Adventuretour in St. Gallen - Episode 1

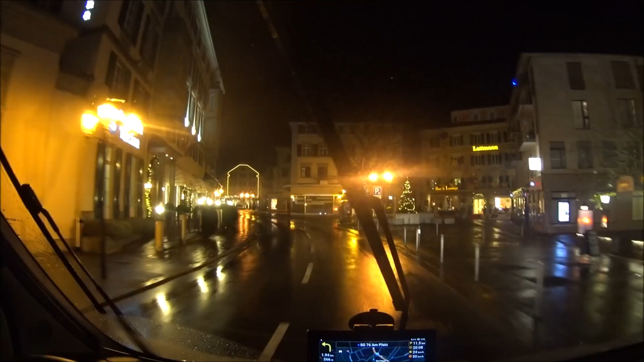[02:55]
Ja, hier in Bad Ragatz sieht es schon echt weihnachtlich aus.
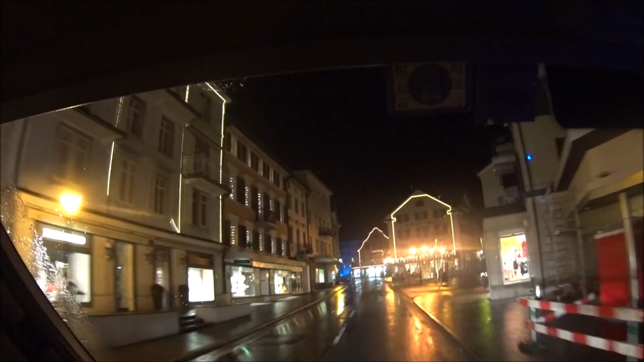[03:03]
Und wir gehen campen. Das ist schon ganz witzig. Bad Ragatz hat immer eine sehr schöne Weihnachtsbeleuchtung.
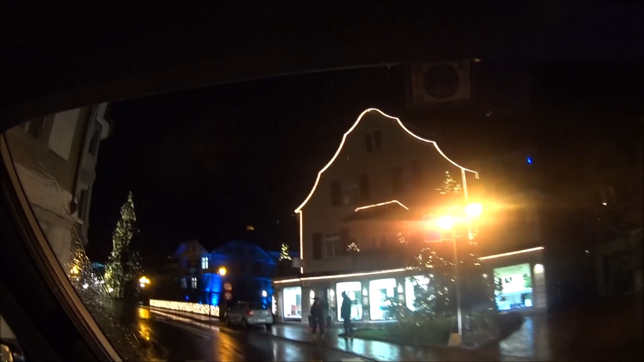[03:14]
Insbesondere da das Hotel.
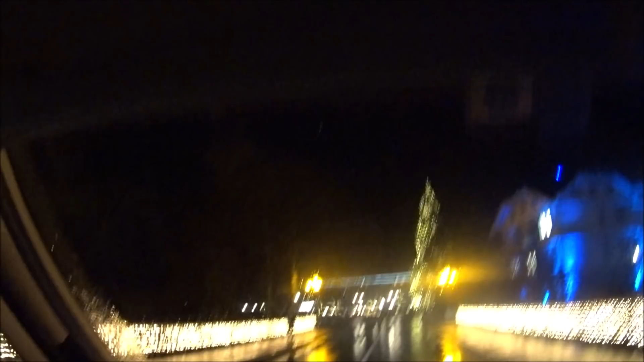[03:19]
Der Quellenhof. Das macht schon was her.
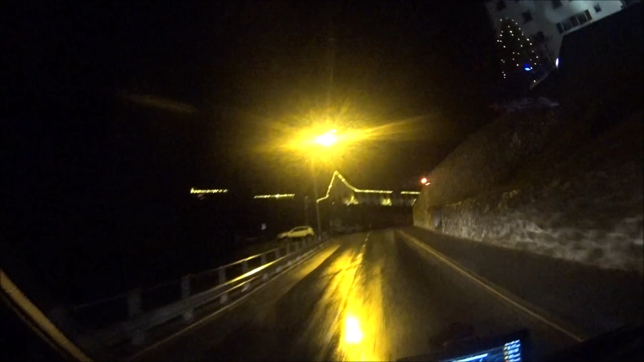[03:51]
Jetzt sind wir schon knapp 900 Meter hoch. Hier in Pfeffers. Und hier biegen wir jetzt eigentlich vom Rheintal erst in das Terminatal rein. Wo uns dann zum Stellplatz führt. Hoffentlich. Ja, jetzt geht es da durch den tiefen, dunklen Wald.
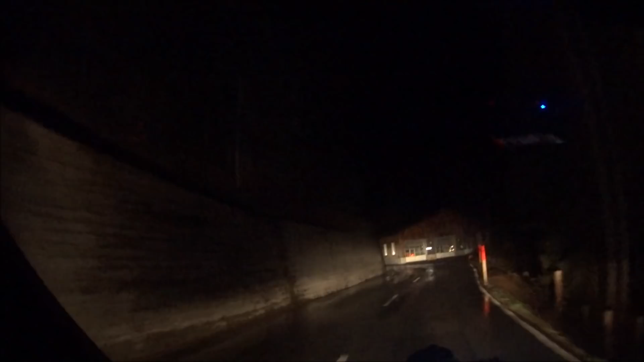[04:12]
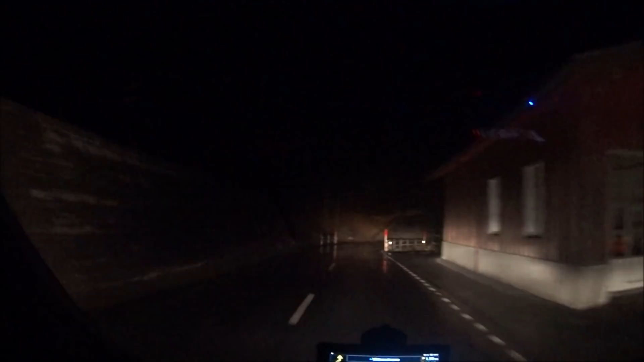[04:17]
Zwischendurch mal vom Straßenverkehrsamt. Noch eine Bude, eine Garage.
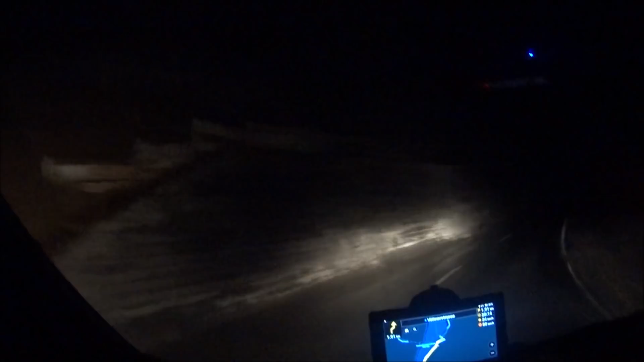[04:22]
Die Gegend hier, die ist schon gut einsam. Das hat da auch links und rechts gelinglich mal noch ein Plätzchen. Wo man sich hinstellen könnte eventuell. Das ist natürlich jetzt in der Dunkelheit alles nur schwer zu erahnen. Bei Tag ist jetzt dieser Abschnitt hier ganz spektakulär.
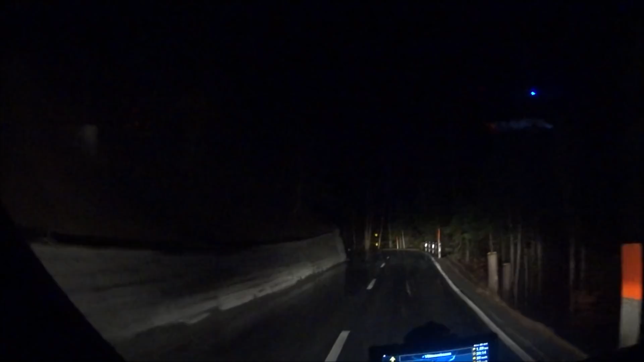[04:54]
Rechts geht es runter zu so einem kleinen Stausee und links geht es hoch auf den Kalander. Der Kalander ist über 2800 Meter hoch. Und wir sind hier etwas um die 900 herum. Könnt ihr euch ausmalen, wie steil das ist. Also der Gipfel ist Luftlinie wahrscheinlich kein Kilometer von hier. Da geht es jetzt also richtig die Wand hoch.
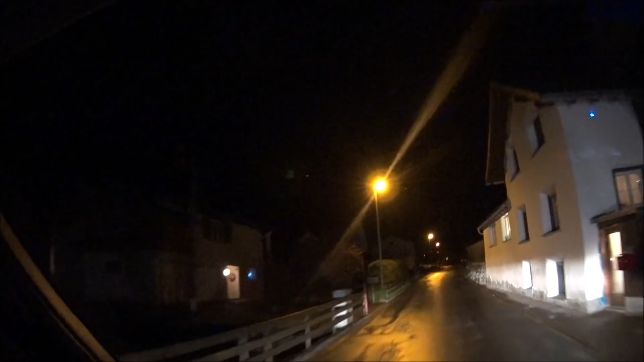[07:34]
Stehen überall Autos rum. Auch moderne Autos. Und zwar eigentlich auch dazu mal ist es nicht anders.
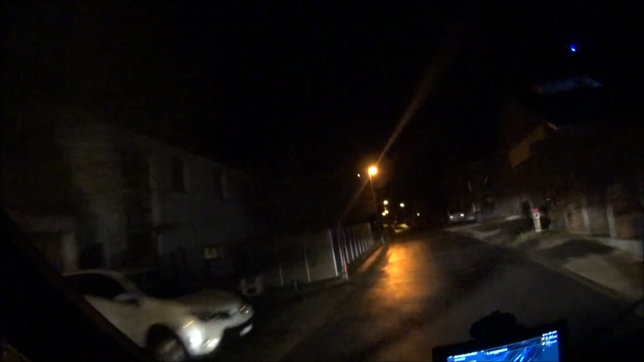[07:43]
Aber es ist natürlich schon so, der Ort hier ist abgelegen. Die Leute wissen genau, wer hat welches Auto, wer fährt wann wo durch. Wenn man da als Fremder durchfährt, dann wird halt schon mal geguckt. So ist das in diesem Berg davon. Die Straße, die führt jetzt vom St. Galler Oberland wieder nach Graubünden über den Kunkels Pass.
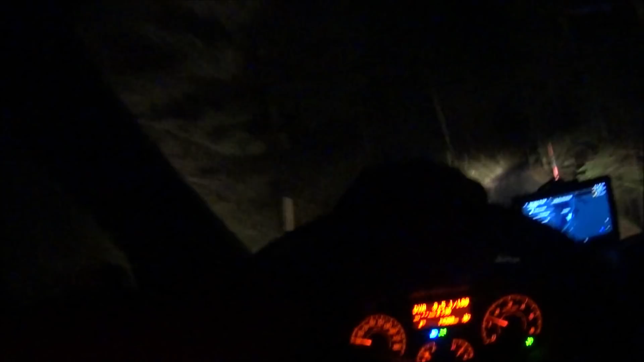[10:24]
Es hat dann ganz hinten eben noch einen Wanderparkplatz. Das ist dann der letzte Parkplatz vor dem Fahrverbot. Da fahren wir jetzt auch noch hin. Und da vorne sehen wir schon das Fahrverbotsschild. Und hier hat es eben auch nochmal einen Platz. Jede Menge Platz für unsere zwei Autos. Angekommen in der Pampa.